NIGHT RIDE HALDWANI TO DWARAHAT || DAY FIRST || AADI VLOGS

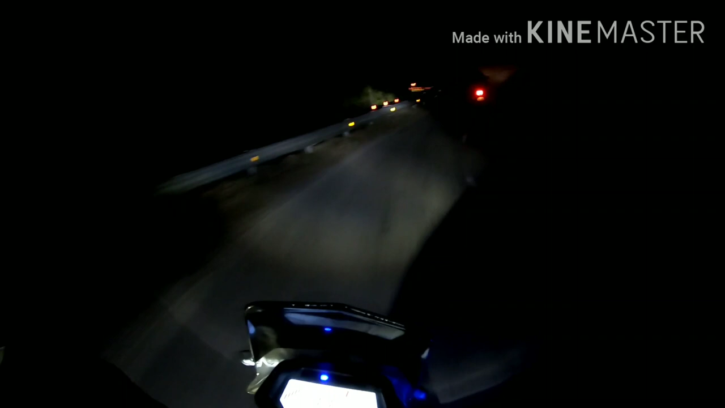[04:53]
ला रात के करीब 10 बज़ को है हम पहुंच गए है रानी खेट और रानी खेट
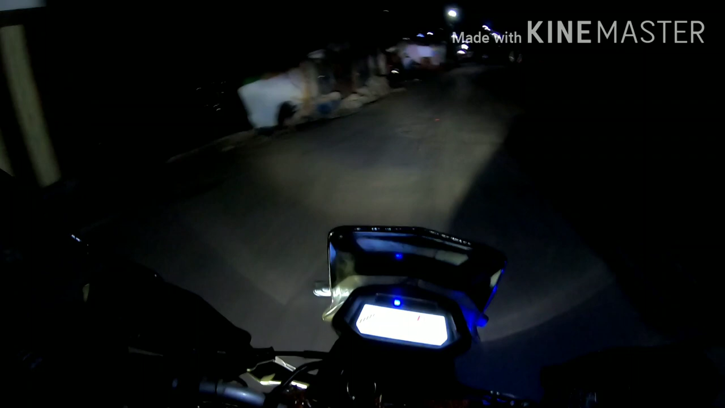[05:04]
अल्मोस्ट पूरा बंद हो चुका है तो कि हम लोग डिनर के लेकि इस रेस्टराण को डूड़ रहे थे अभी तो हमको कोई मिला नहीं है अभी हम रानी खेटे गाजी चौक हो है हमने यहां से